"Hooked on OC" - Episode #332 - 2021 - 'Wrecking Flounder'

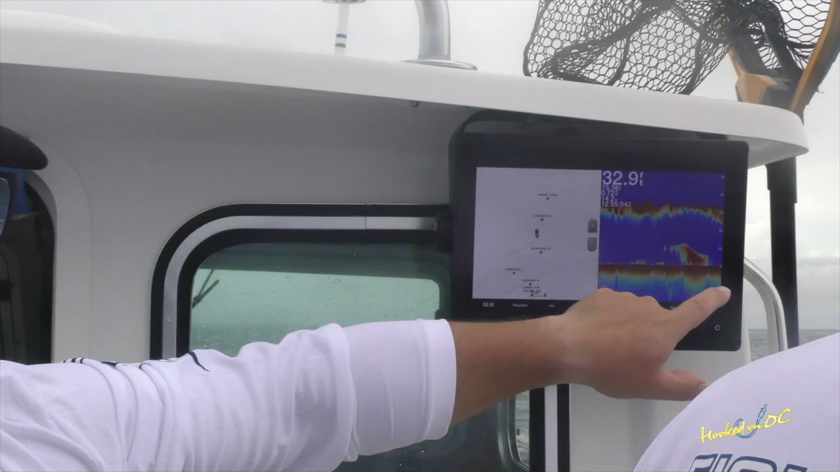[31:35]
Numbers are here, bottom machine over here. When you start seeing this kind of stuff, that's the snaggy stuff.
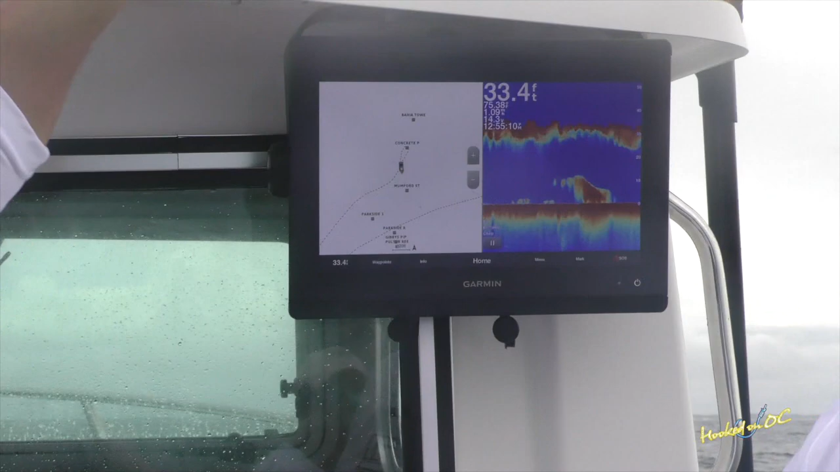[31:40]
On screen: depth 33.4 ft
So right now we're at Russell's Reef. We're looking for something that comes up off the bottom like this. That makes us know that we're on top of the structure around the wreck, and then we're going to drop it down there. Flounder will hang actually right in the wreck, right in the reef.